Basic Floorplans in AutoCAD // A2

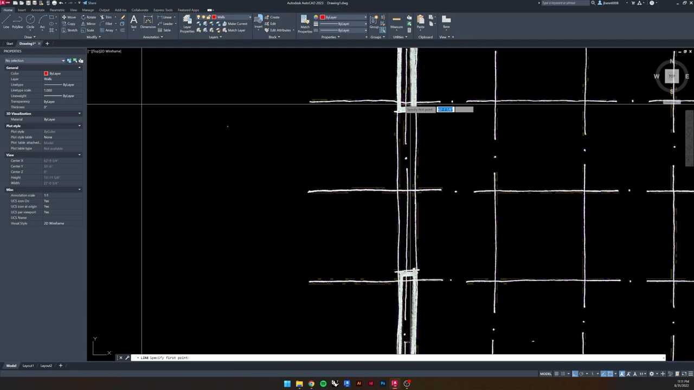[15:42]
there's a bit of an overhang here let's call that another three inches so this is really going to be four feet and then another
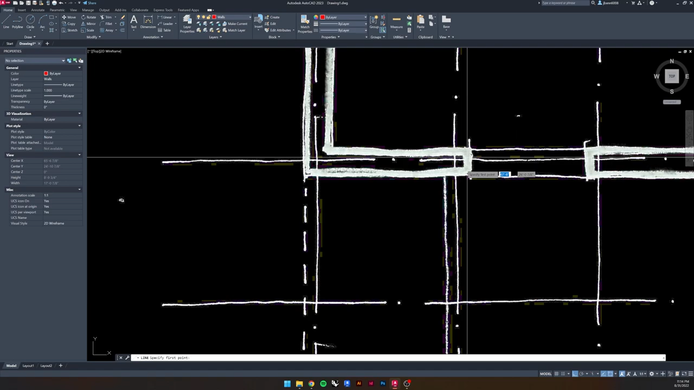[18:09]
three inches there so it's actually four foot six off of the outside edge of this wall so we're going to create a guide